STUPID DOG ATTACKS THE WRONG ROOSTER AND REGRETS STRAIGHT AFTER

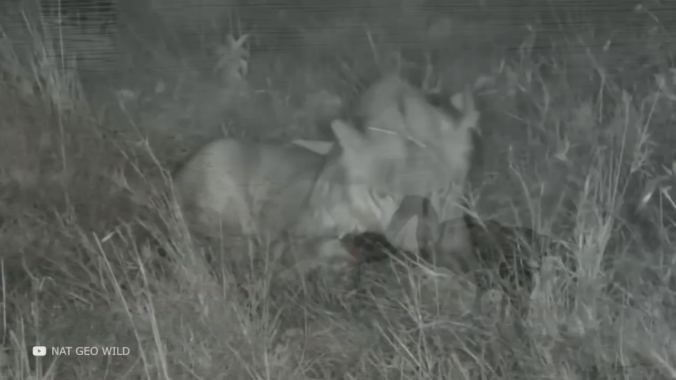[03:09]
The guide of Mamai Mara Reserve managed to capture an amazing and rare video.
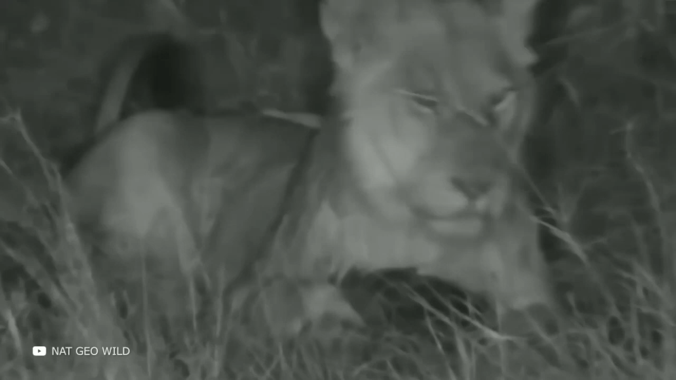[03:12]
A young and inexperienced lion has chosen the pangolin as its target. The lion has not yet had all the necessary skills to disentangle such a tangle as pangolin scales. And on top of that it was raining, which made the dense scales of the beast slippery.
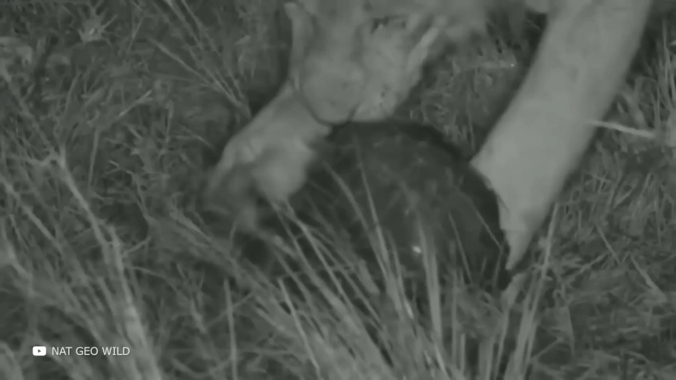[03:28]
The lion was not able to eat the pangolin.
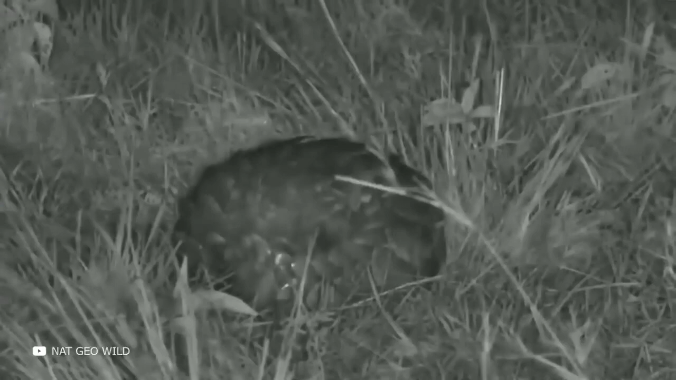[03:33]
The attack was unsuccessful, and the lion left to find new prey.
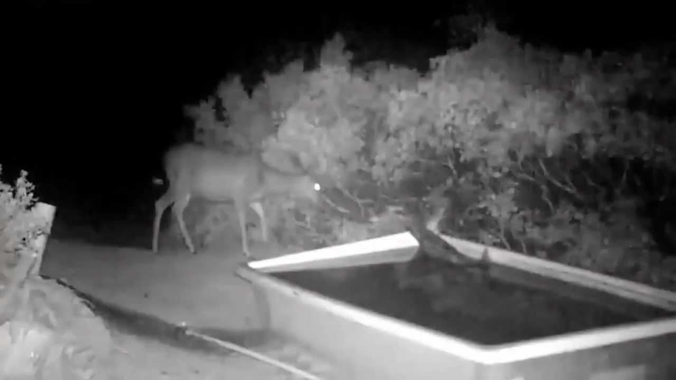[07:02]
A night video surveillance camera captured a cougar hunting a deer at night near an artificial watering hole. In the dark, the predator crept up almost close to his prey. He makes a quick dash, jumps on the deer's back and knocks him down.